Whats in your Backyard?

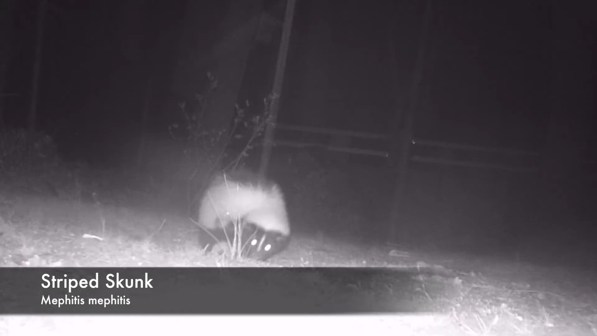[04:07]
Famous for their defensive spray, the striped skunk is easily recognized by its black and white fur.
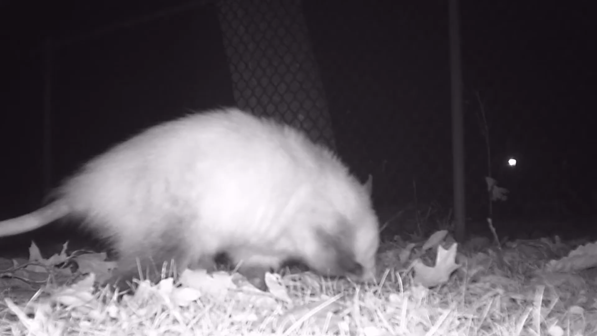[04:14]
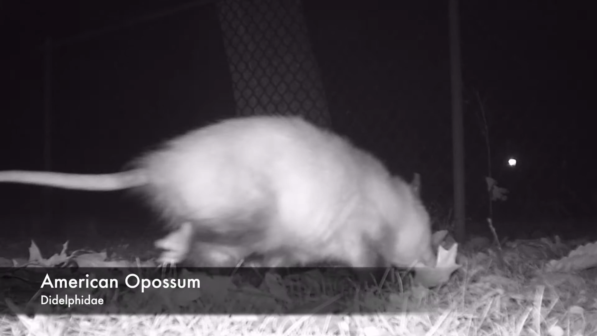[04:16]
American opossums, North America's only marsupial, feed on seed, fruit, insects, and even ticks, which are in abundance in most backyards.
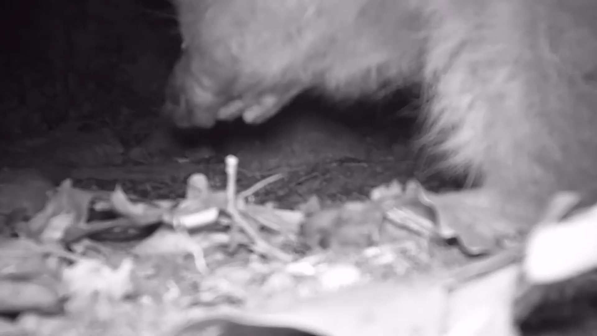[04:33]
The most common nocturnal resident here is the masked bandit itself, the northern rapture.
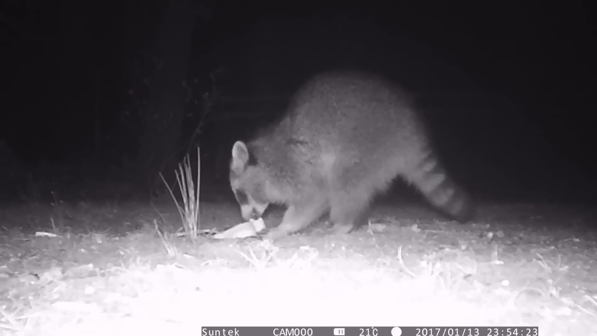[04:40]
They forage through backyards and forests for insects,
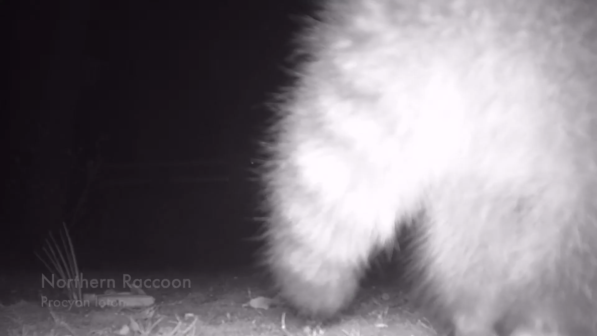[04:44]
fruits, garbage, and practically anything that they can get their hand-like paws on.